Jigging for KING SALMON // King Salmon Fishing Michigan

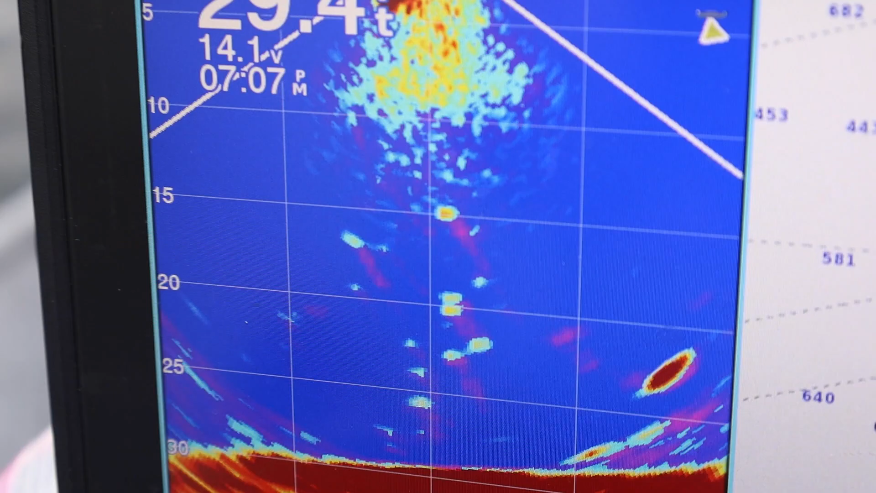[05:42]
Got some coming through. Two just came through. Oh, Max.
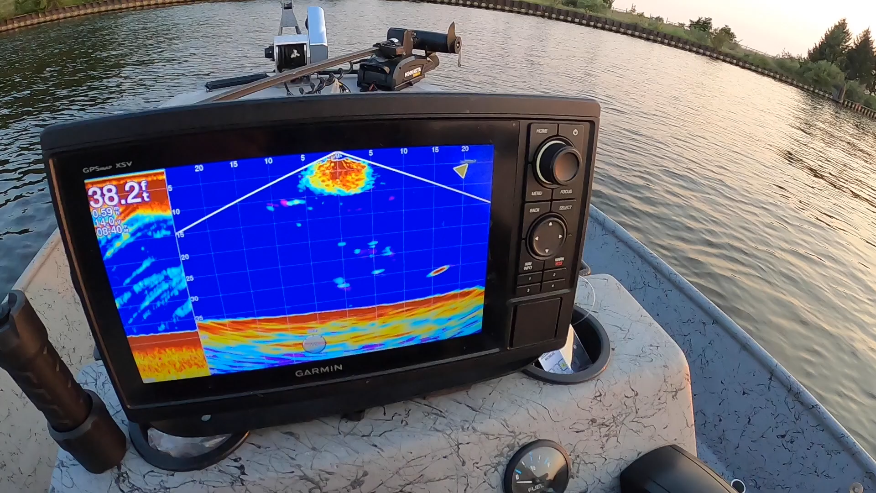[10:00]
Panoptix live view. You can see that's a fish in the bottom right corner swimming down.
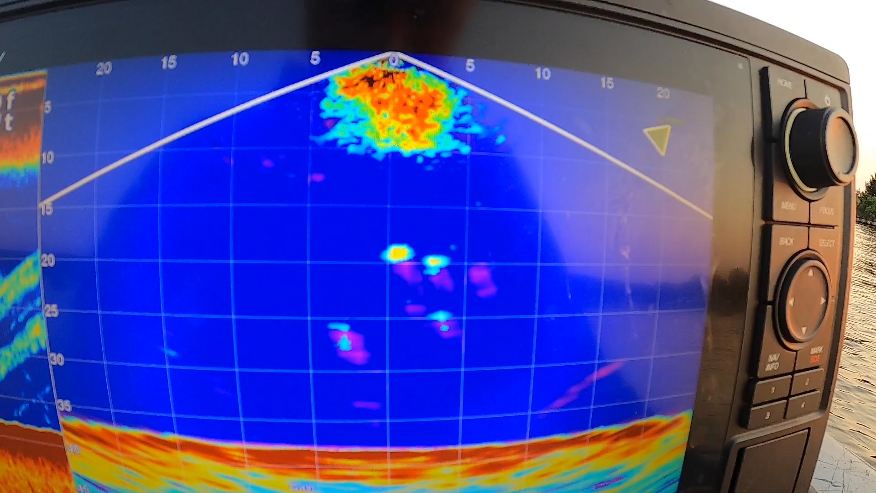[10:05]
Okay.
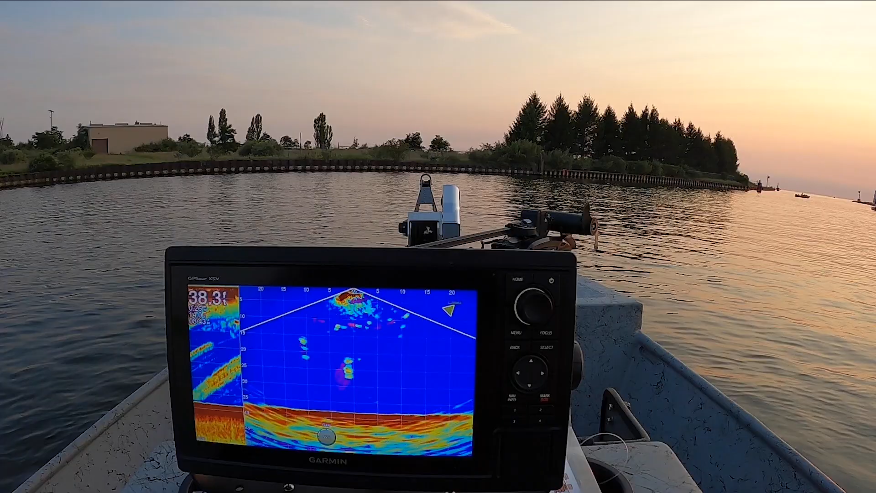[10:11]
Show you what it looks like when some fish come through. Right down the bottom, this guy.
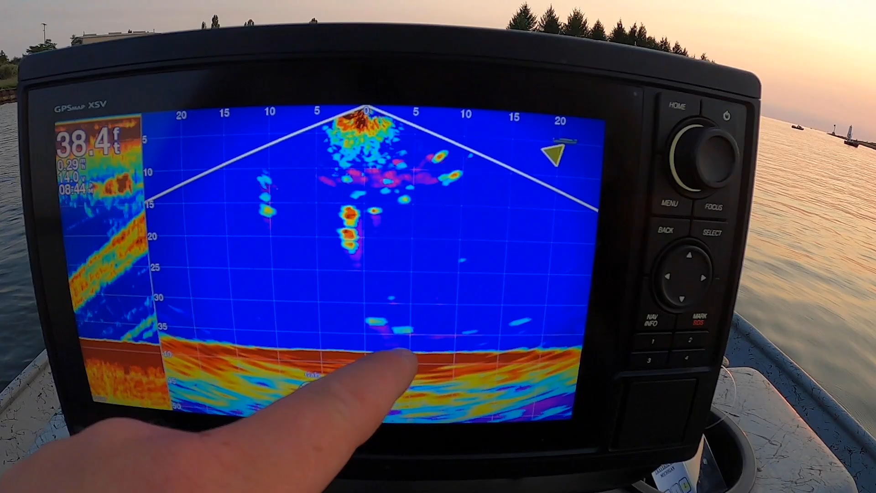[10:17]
On screen: depth 38.4 ft
That's a fish. Those are kings. Those are kings right there.
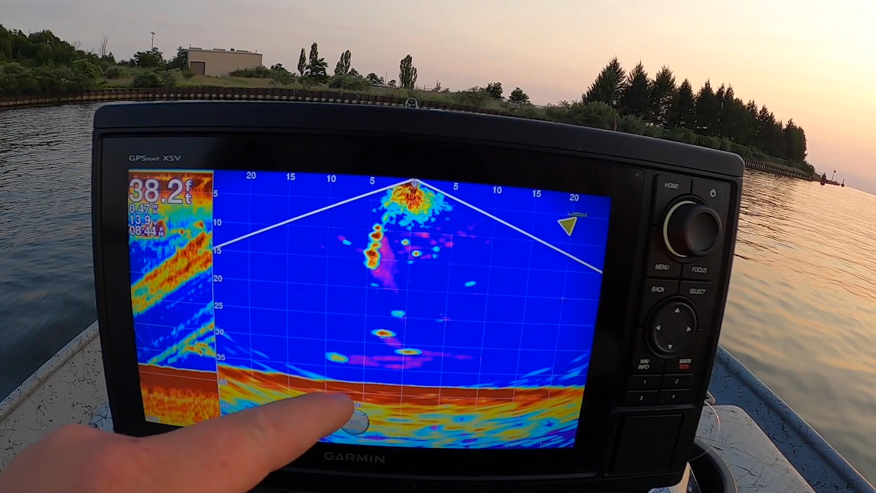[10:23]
On screen: depth 38.2 ft
Coming through. Coming right over to Maggie's bait.
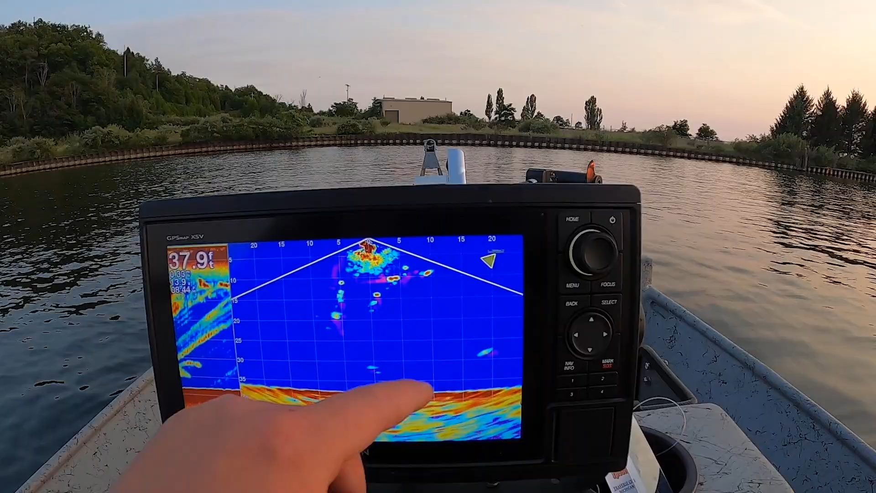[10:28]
Here comes another one.
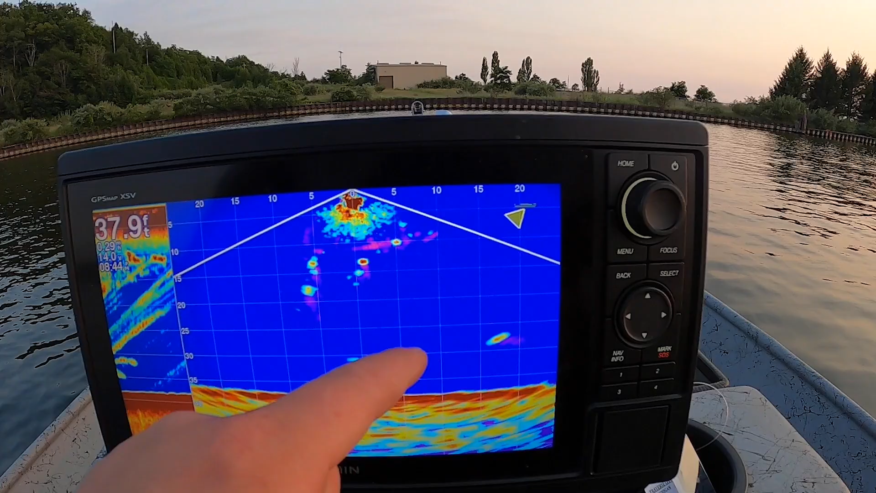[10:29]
Here's another one. Look at this guy.
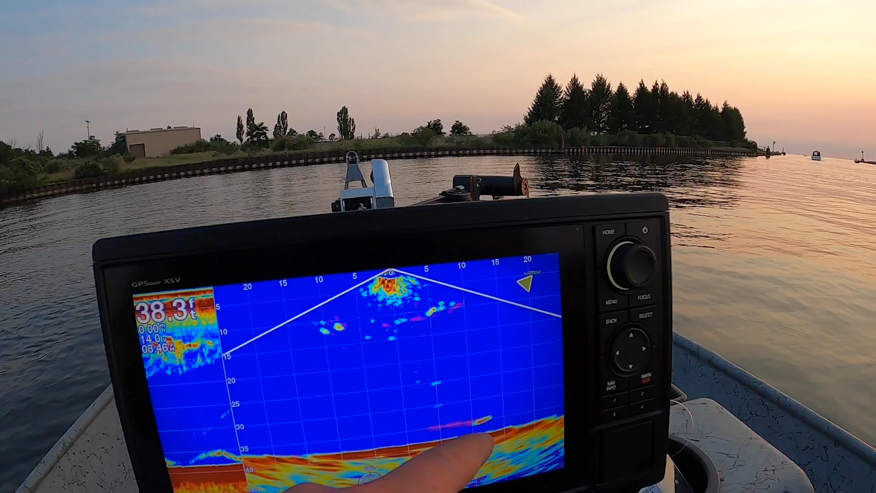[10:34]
Man, he's turning back. See, I got the gain turned down.
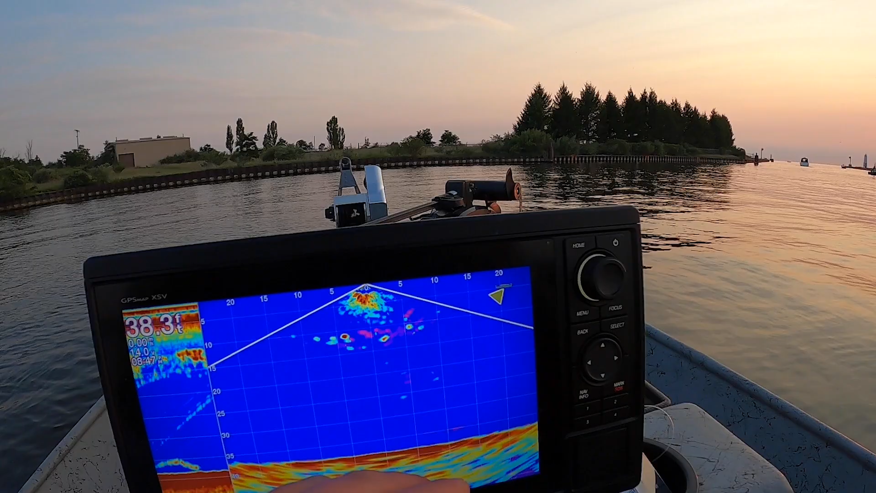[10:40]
I got the gain turned way down so you can't see our lures, just so we're not picking up weeds and debris and smaller fish. So if I could turn the gain up where we'd see our jigs, but we know about where they're at.
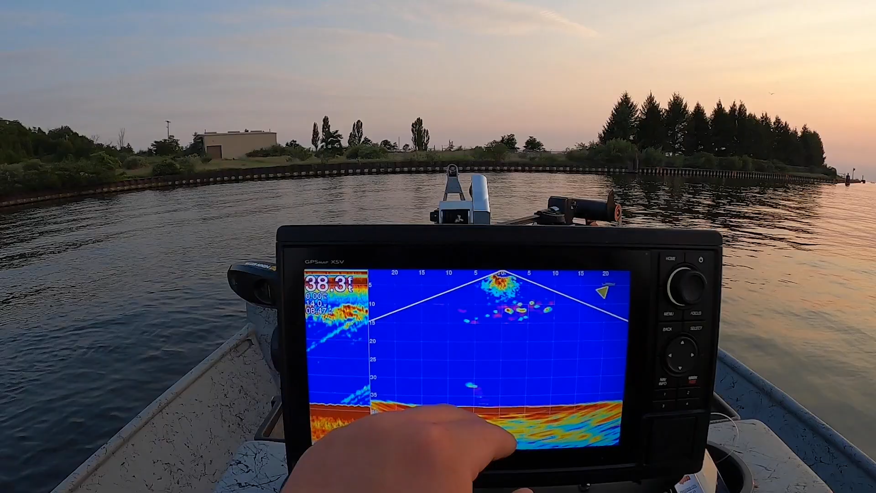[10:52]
There's we're just a bunch of bait fish jumping over there.
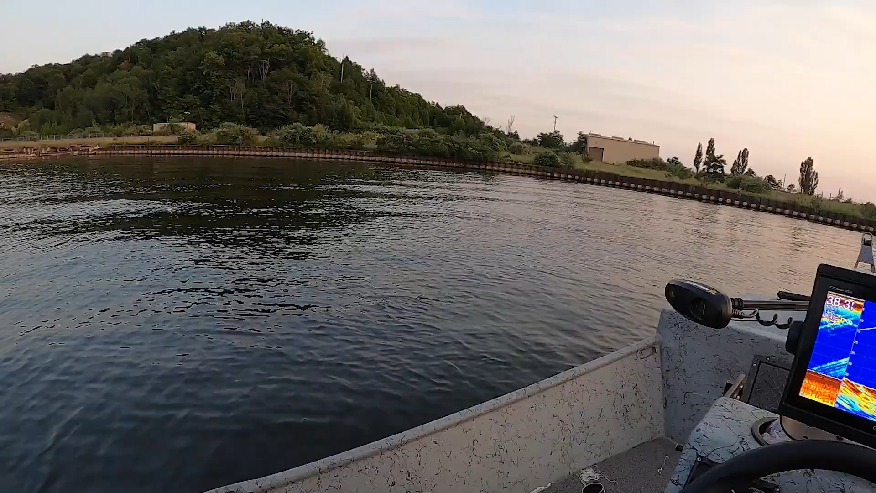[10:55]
Is there? There is a lot of alewives in here right now.
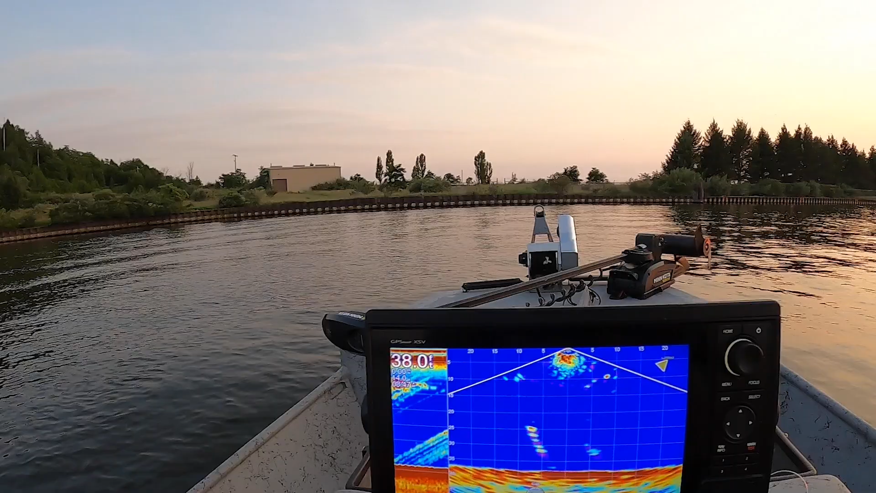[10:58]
So these little specks up here coming through, those are bait.